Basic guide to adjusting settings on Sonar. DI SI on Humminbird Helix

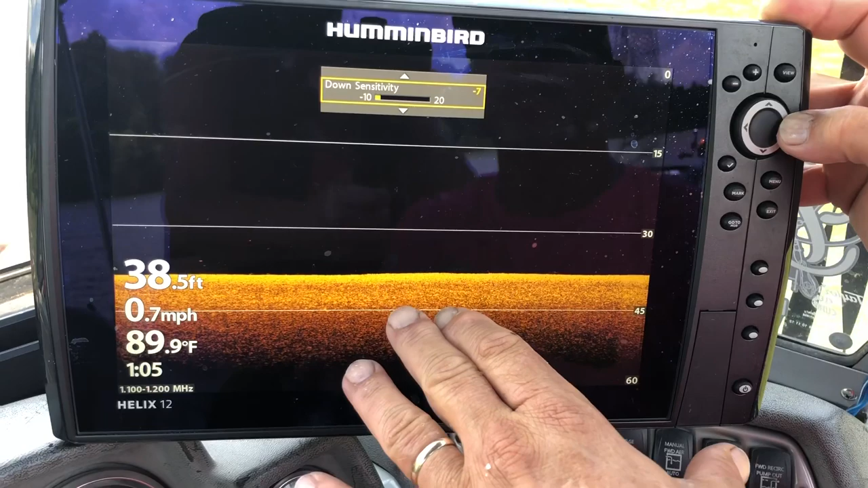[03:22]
On screen: depth 38.5 ft, water 89.9°F, speed 0.7 mph
but i'm going to come up and i'm going to watch these dots and i'm going to get it
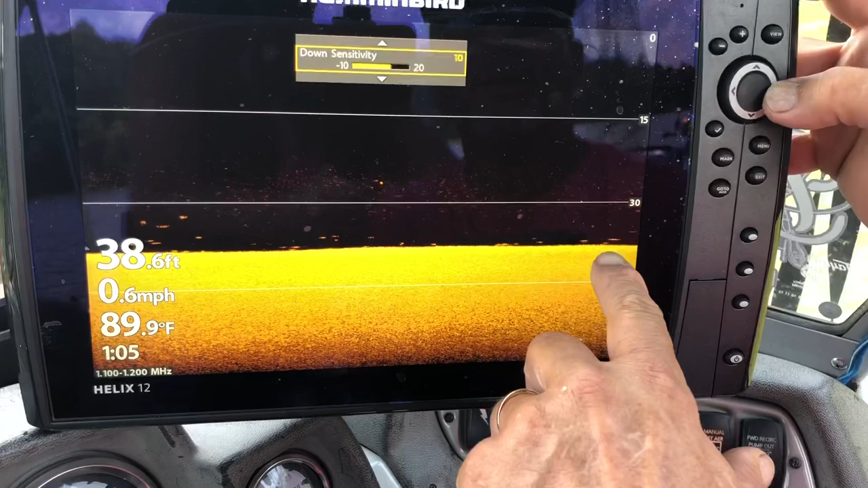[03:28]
On screen: depth 38.6 ft, water 89.9°F, speed 0.6 mph
i like the way it's starting to look right along in there and
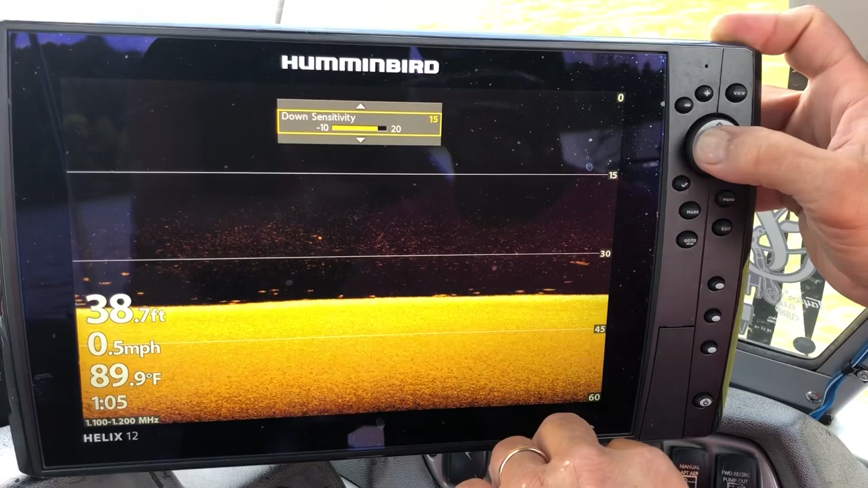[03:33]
On screen: depth 38.7 ft, water 89.9°F, speed 0.5 mph
we're going to leave it right there now i'm going to just hit
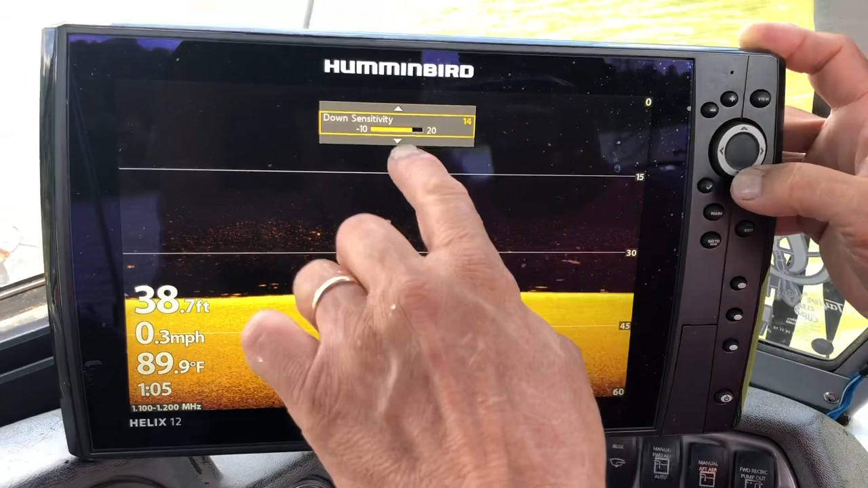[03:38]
On screen: depth 38.7 ft, water 89.9°F, speed 0.3 mph
see right here where it says up and down let's go down and let's go to the enhance now
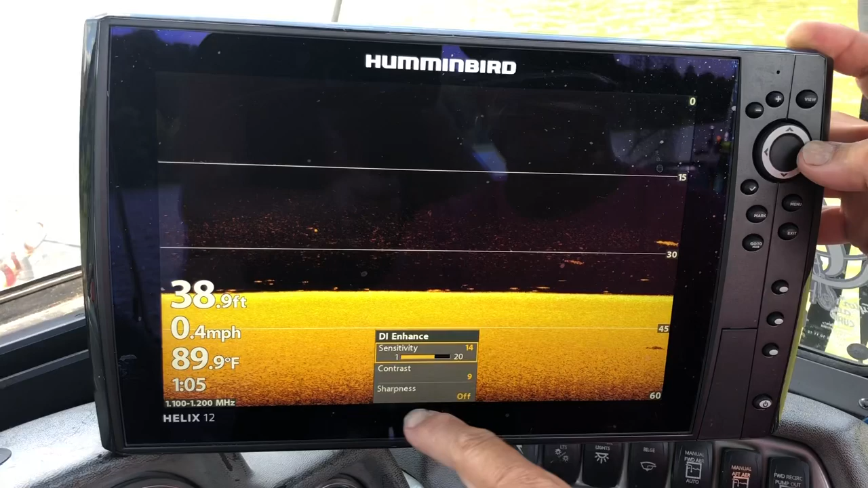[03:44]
On screen: depth 38.9 ft, water 89.9°F, speed 0.4 mph
look right here let's go to the contrast guys
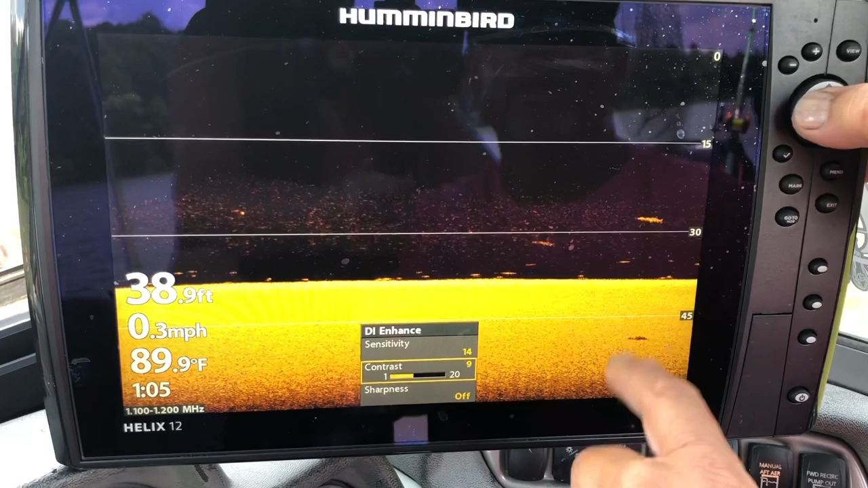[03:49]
On screen: depth 38.9 ft, water 89.9°F, speed 0.3 mph
look right here look right here these images now the more we decrease
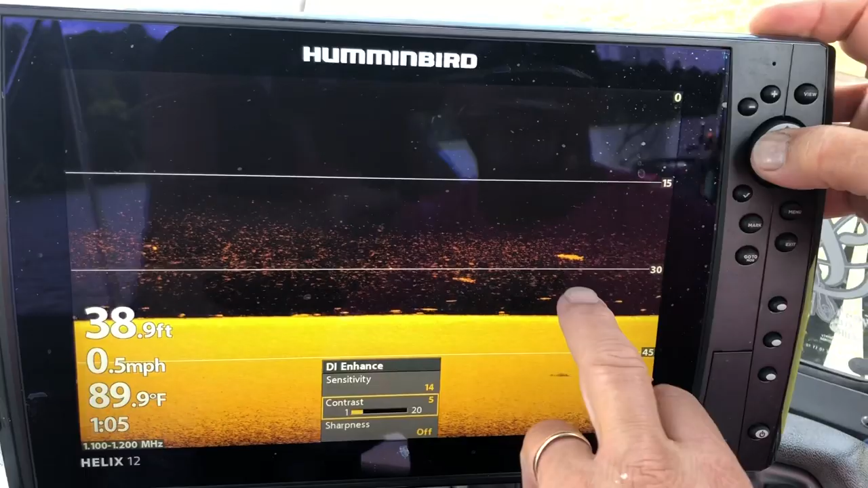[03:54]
On screen: depth 38.9 ft, water 89.9°F, speed 0.5 mph
the contrast you can see what starts to happen we're going to have a lot of uh clutter
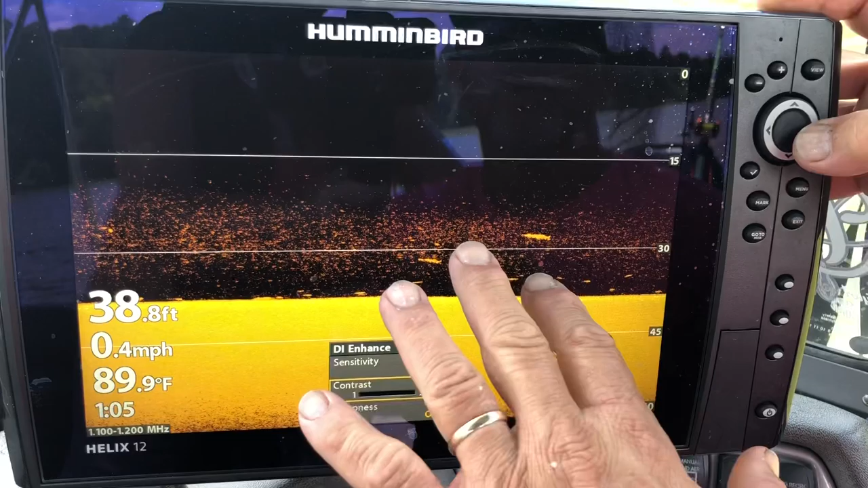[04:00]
On screen: depth 38.8 ft, water 89.9°F, speed 0.4 mph
let's look right here guys these right here i would say
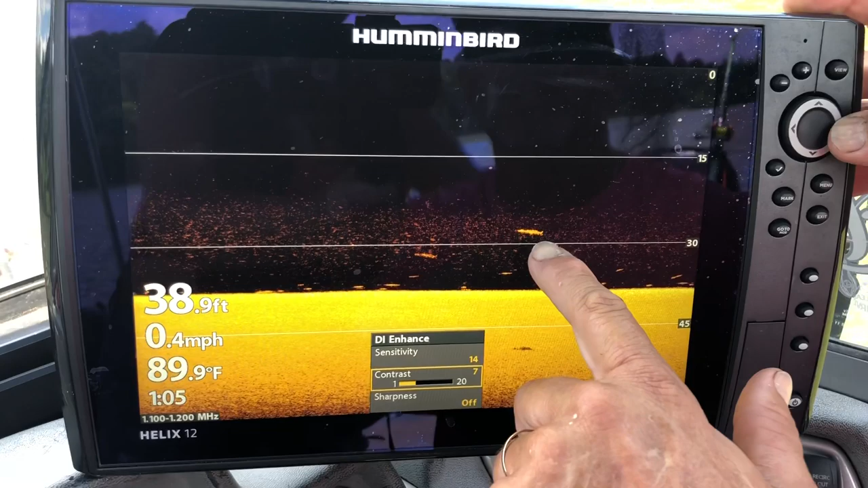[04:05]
On screen: depth 38.9 ft, water 89.9°F, speed 0.4 mph
is probably a spoonbill and there's a lot of spoonbill in here
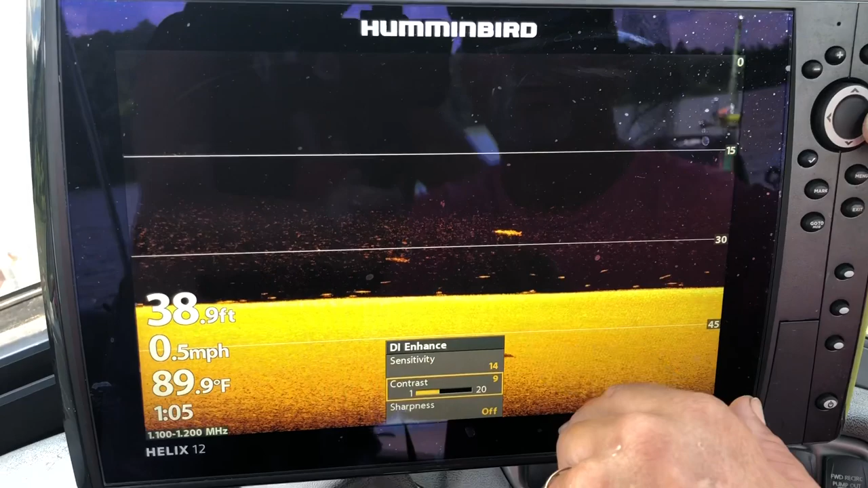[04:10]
On screen: depth 38.9 ft, water 89.9°F, speed 0.5 mph
i like a little i like it right along in there and
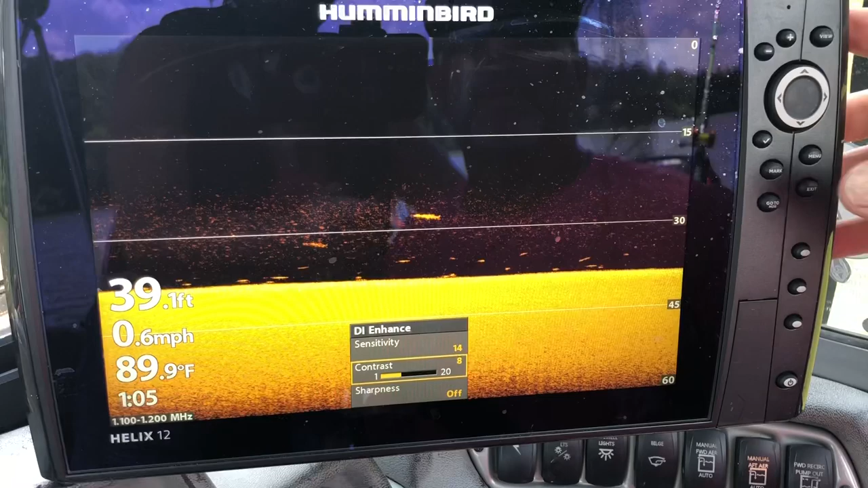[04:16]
On screen: depth 39.1 ft, water 89.9°F, speed 0.6 mph
i'm just going to exit out it's that simple look right here there's a fish laying right there you can see his shadow there
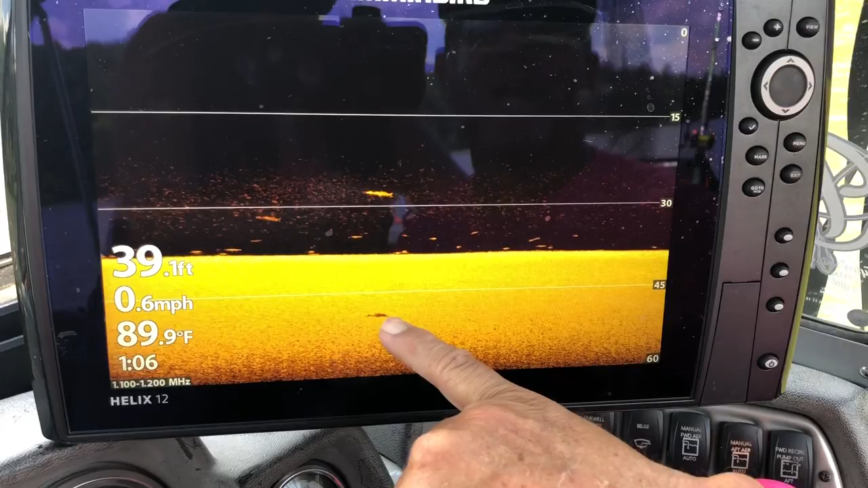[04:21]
On screen: depth 39.1 ft, water 89.9°F, speed 0.6 mph
but it's just that simple all right here's a video that i want to put up
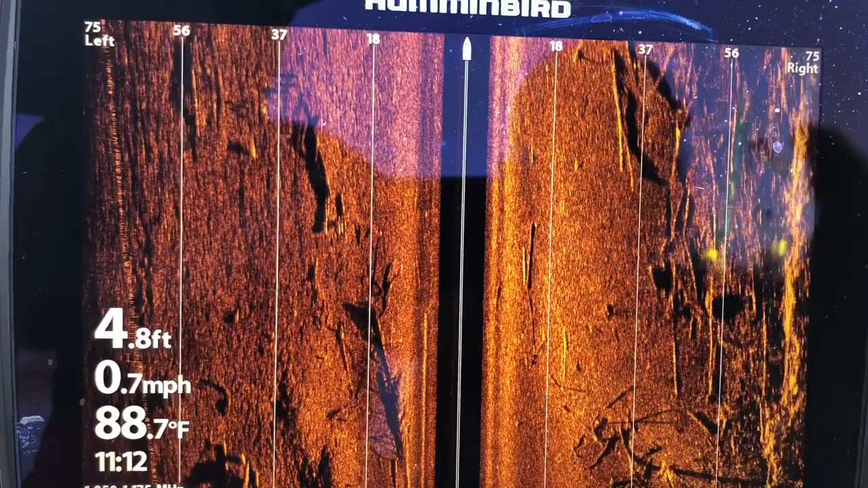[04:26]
On screen: depth 4.8 ft, water 88.7°F, speed 0.7 mph
on how to set the uh the settings on your unit this is the way i
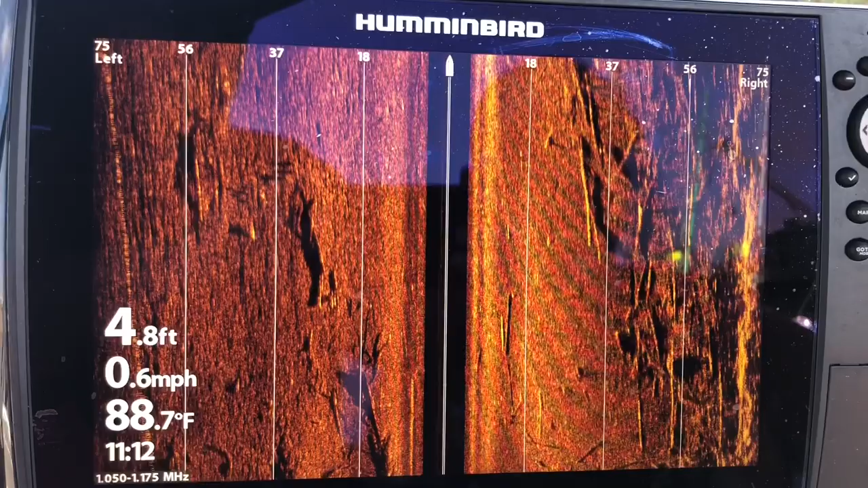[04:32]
On screen: depth 4.8 ft, water 88.7°F, speed 0.6 mph
like to do mine you can see this stuff here on the side we got on side imaging and we got it right about
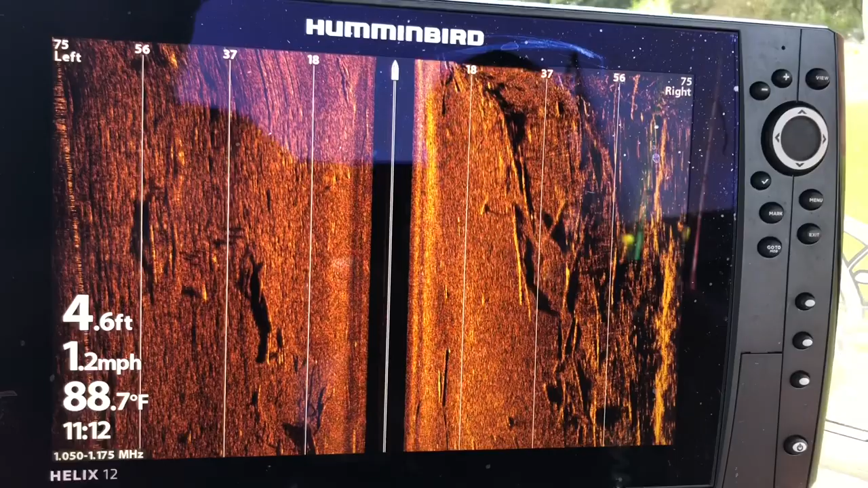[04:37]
On screen: depth 4.6 ft, water 88.7°F, speed 1.2 mph
75 foot and you can see a lot of trash in here if you hit the menu once
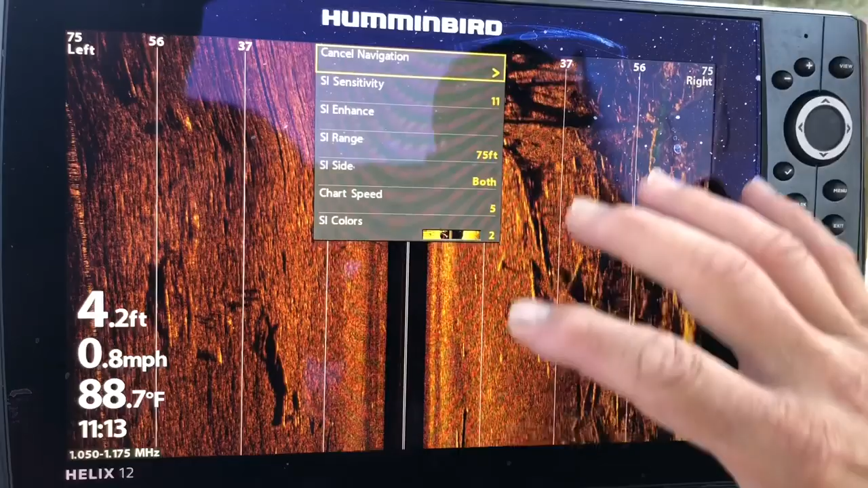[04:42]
On screen: depth 4.2 ft, water 88.7°F, speed 0.8 mph
you have this one screen uh not a split screen but just a one screen up whether
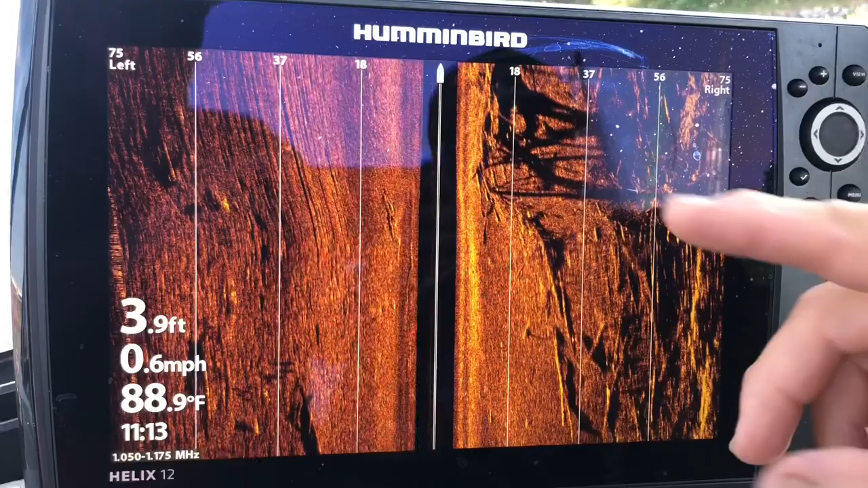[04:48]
On screen: depth 3.9 ft, water 88.9°F, speed 0.6 mph
it's side imaging uh your sonar or
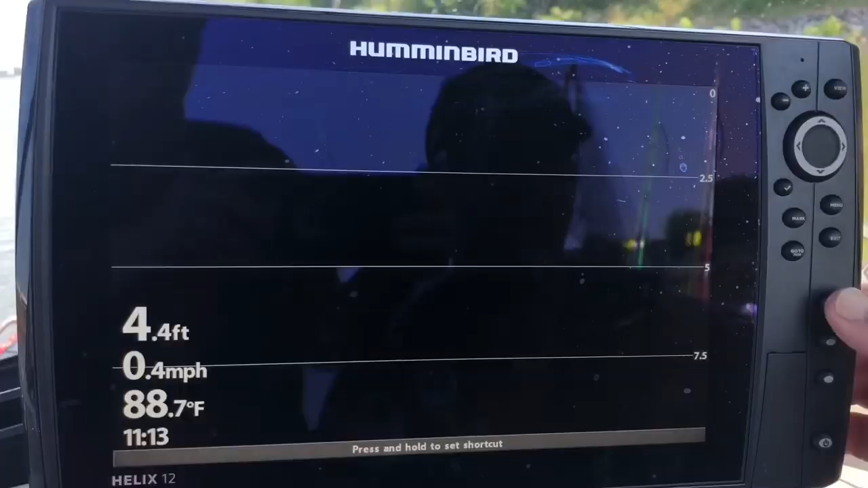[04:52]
On screen: depth 4.4 ft, water 88.7°F, speed 0.4 mph
down imaging once